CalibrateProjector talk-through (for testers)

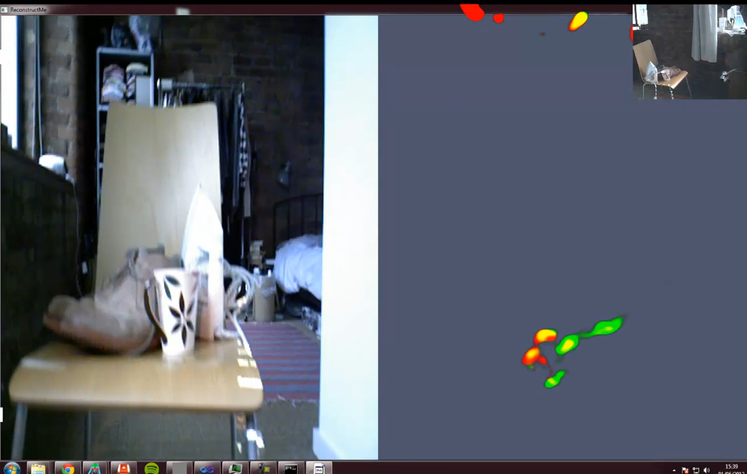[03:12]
one meter away and then you have to press P to start and then
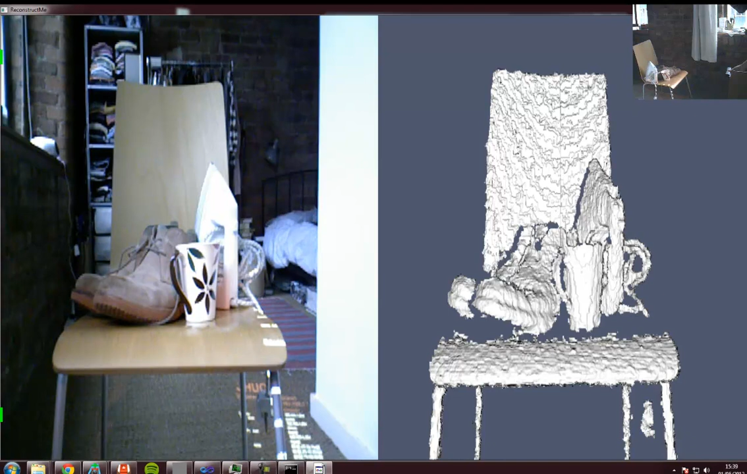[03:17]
it should start capturing yeah there we go like I said there's quite a lot of stuff going on my
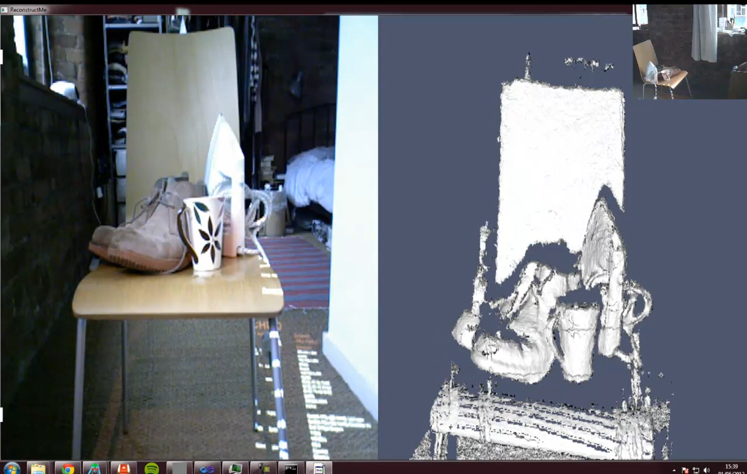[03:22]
computer so it might be a bit slow in fact it's so slow it's broken
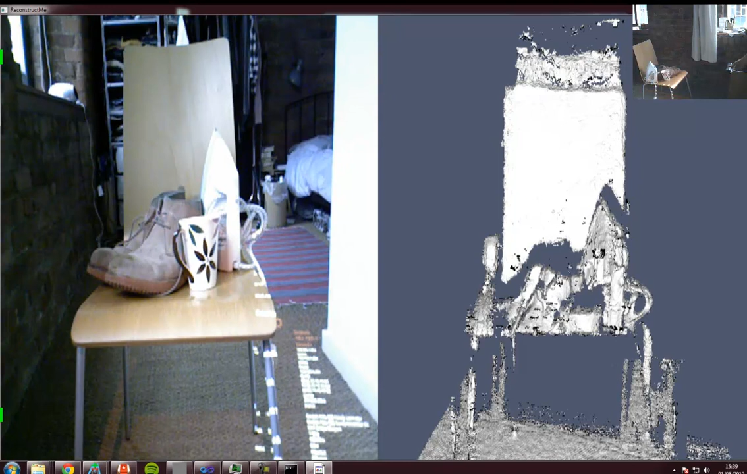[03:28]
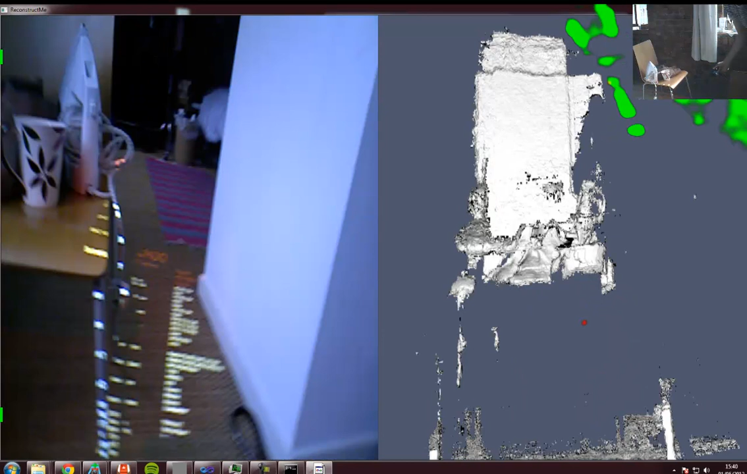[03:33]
okay for this part I'm just going to quit V4 and try this again so I'll save content now okay just close V4
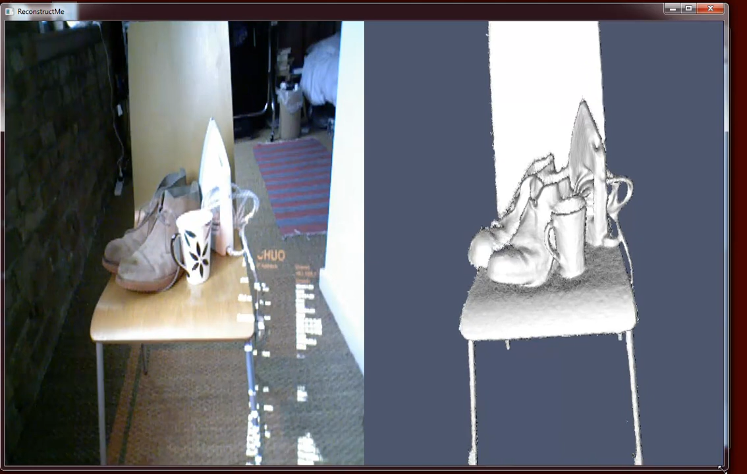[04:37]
I'm just going to move it around a little bit and I'm not going to capture too much because otherwise V4 is going to run really slow but I'll just move it around a bit and then that's going to fill in a lot of data
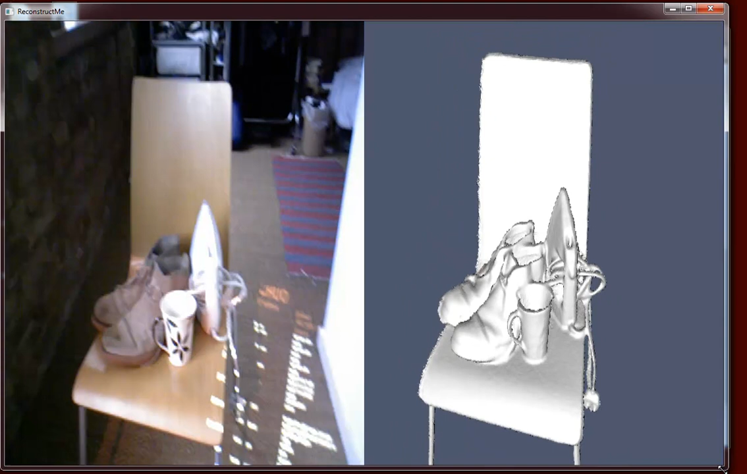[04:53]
basically from this side from this point of view now obviously
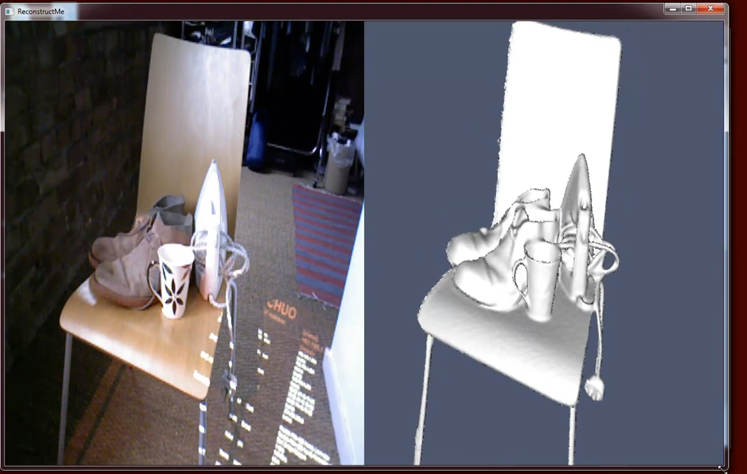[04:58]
I can keep on moving around and I'll get loads of data from around the back but that's not much use
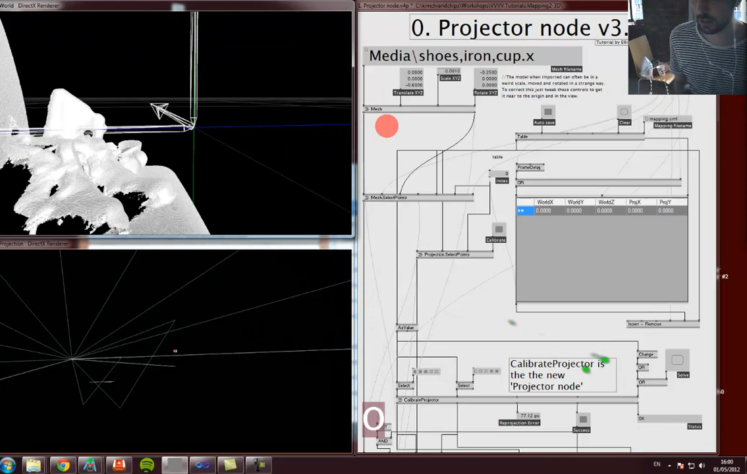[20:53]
my iron you can see the scan it's quite beautiful I'm missing off the stuff in the back but it's really beautifully detailed really smooth down here and you get like you know like if I even go inside the shoe sometimes it's
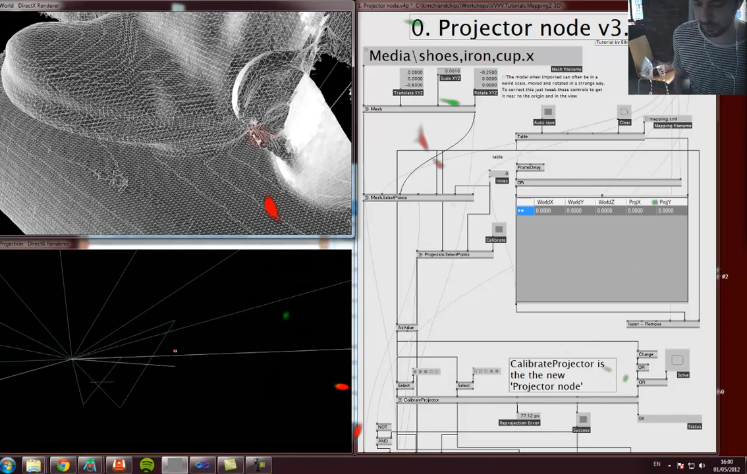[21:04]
pretty weird I know you shouldn't be able to do that but you can kind of uh no you can't do it now but if you kind of look through from the other side and do like a really detailed scan then you can go inside the shoe
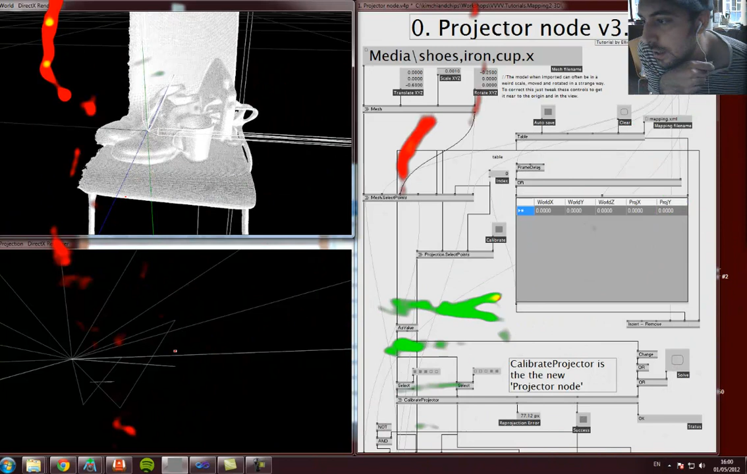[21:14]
alright okay so I'm going to choose some points so I'm going to choose one there one here
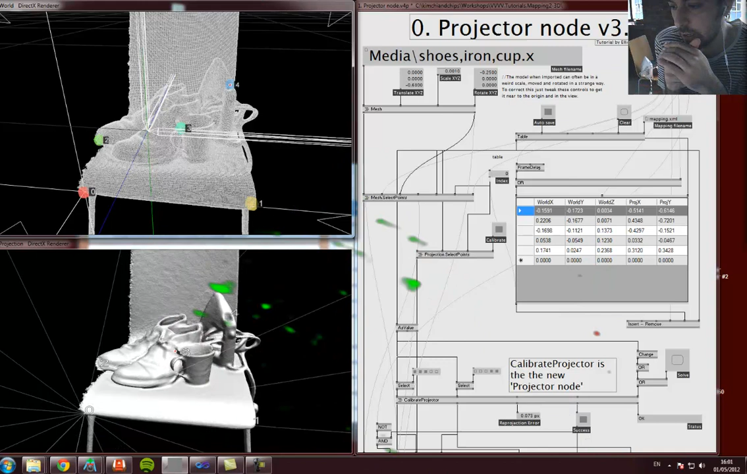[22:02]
and if you don't want to use that when you press space to reset when you press enter to make a new one you press shift and space or shift and enter and that's just down here there's like a little switch you can see it like you know
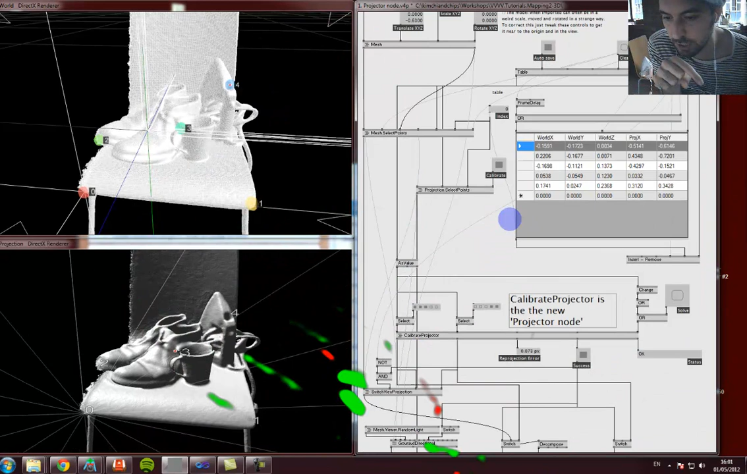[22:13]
oh where is it where's my finger
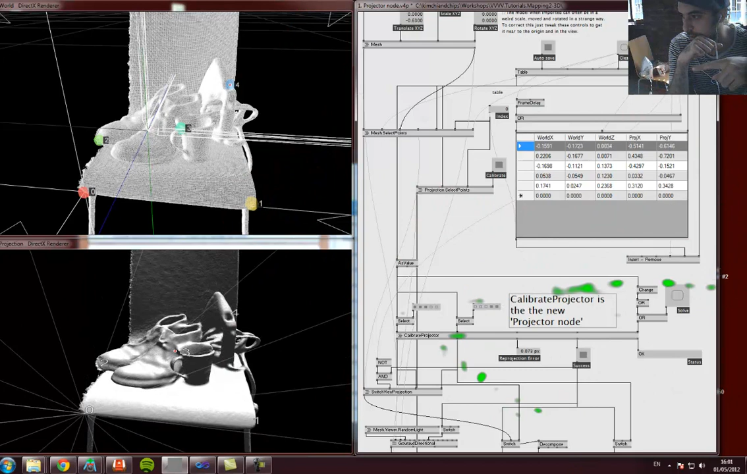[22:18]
this optical flow thing isn't working very well yeah down here I mean it's basically it says switch view and projection and if it's um
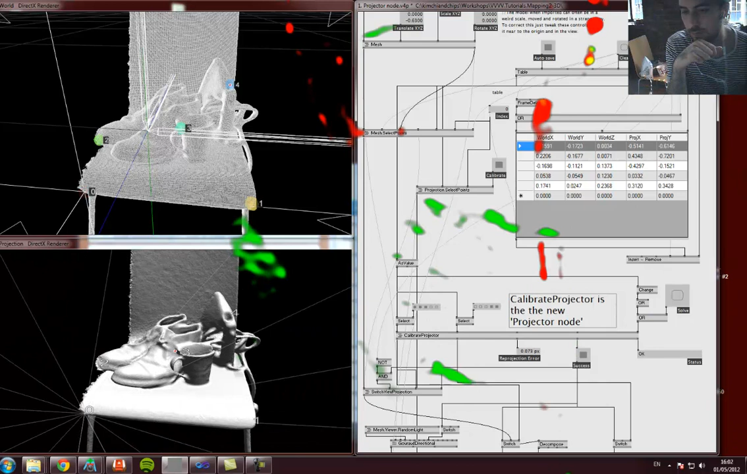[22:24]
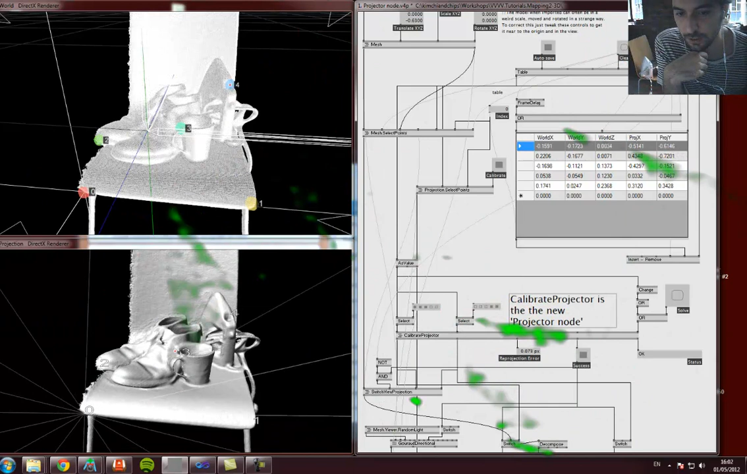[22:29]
if you've basically got success on your calibration then it'll start using the it'll start using the other thing right okay so um